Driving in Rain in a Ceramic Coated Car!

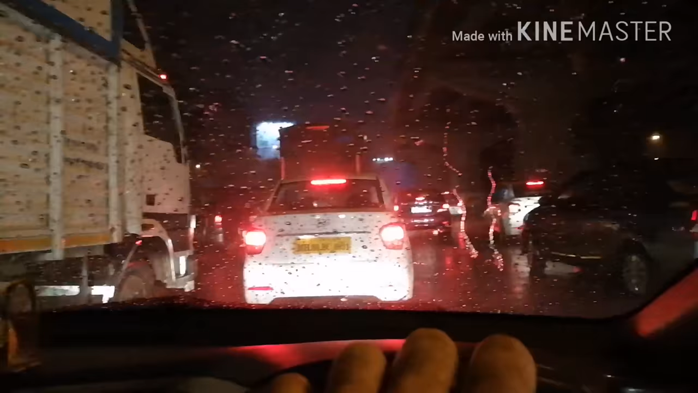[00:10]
As you can see my windscreen is also coated Water is just forming beads and gliding away There is absolutely no need of using wipers I would not say it is very heavily raining But it is moderate raining as per Mumbai weather
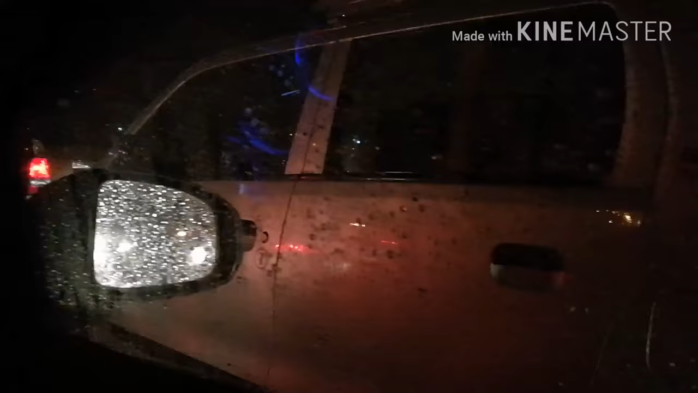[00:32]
And so all other cars are basically using wipers for wiping the windscreen If you see the car in front of me is also using wipers at full speed
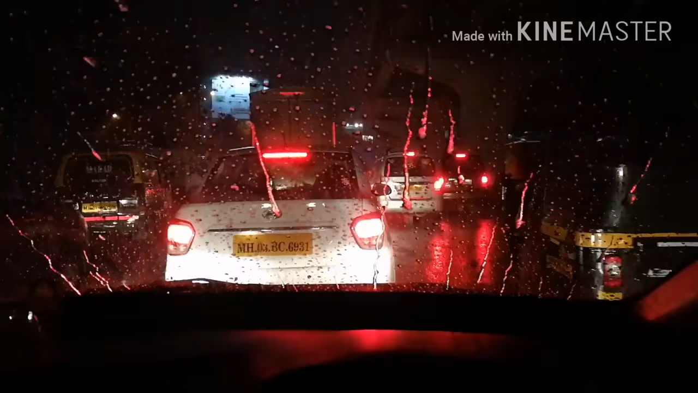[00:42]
But I am not using wipers at all Because the wet weather visibility due to ceramic coating is fantastic
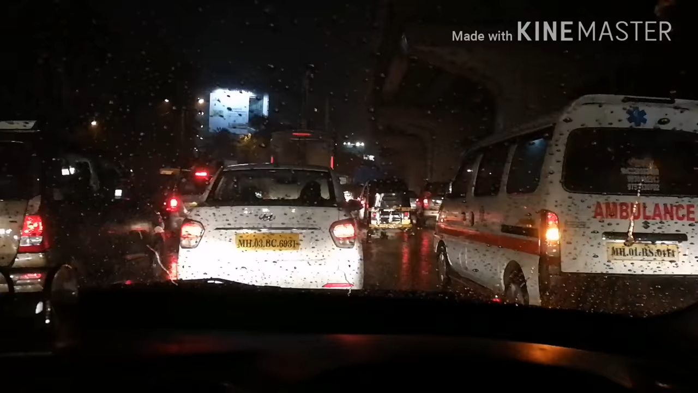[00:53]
So this is the biggest advantage of ceramic coating
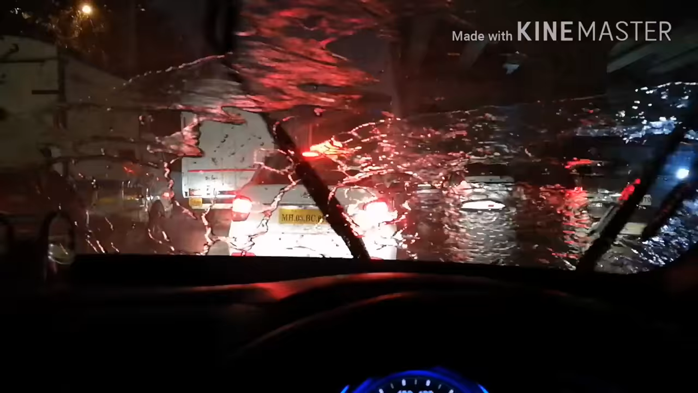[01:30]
Oh yeah this is very bad Oh this is very bad So yeah but after using wipers as you can see The screen is completely clean And very easy to view the road View the traffic in front of me So this is the biggest advantage of ceramic coating Thanks a lot! Happy Shining!